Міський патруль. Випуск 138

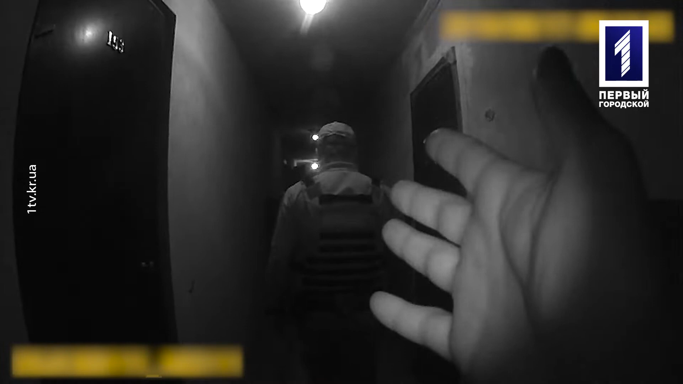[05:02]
Патрульні прибули на місце та почали виводити місцевих мешканців із задимленої будівлі.
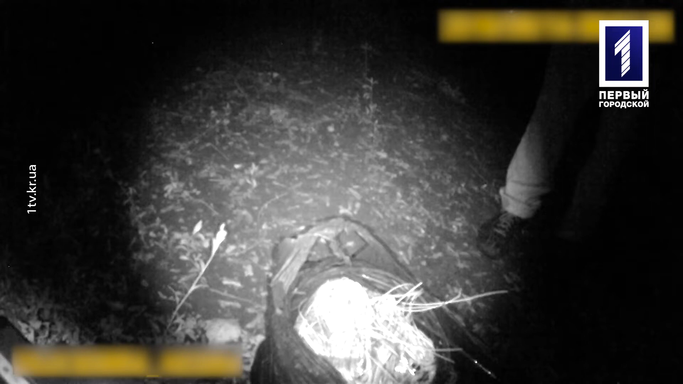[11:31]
Я тільки знаю, як тебе зайдуть. Щойно патрульні заїхали у двір. Двоє чоловіків одразу відійшли від колодязя та кинули стікати.